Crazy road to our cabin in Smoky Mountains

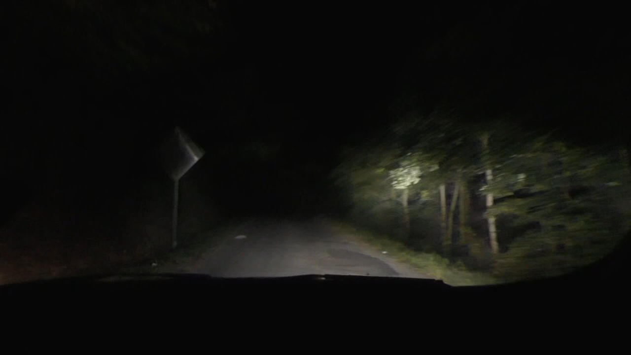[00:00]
This is crazy. Well, some animal. Not this one. Yeah, not this one. Here's where we thought that it was getting country. Little did we know.
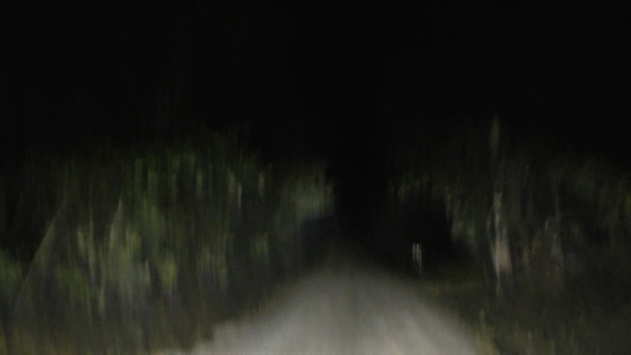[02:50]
Bye-bye Matt's car. I'm going to need a new fucking suspension system when we get back. I'm not helping you with the pain. The rest of this trip was cheap. The car repairs is going to be the expensive part. Like, seriously. Look at this.
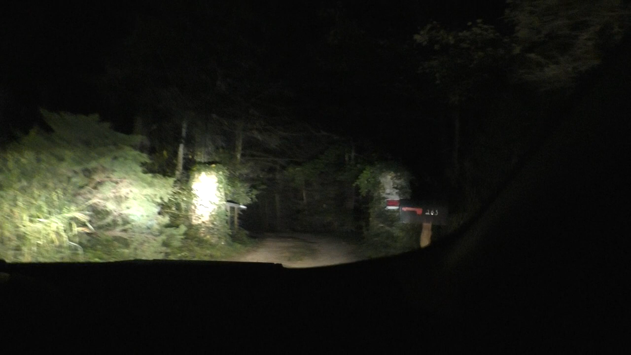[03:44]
We've made it to love land. Can we get a shot of how low lying this all is? Low hanging? Oh, yeah. I mean, this is ridiculous. This is ridiculous.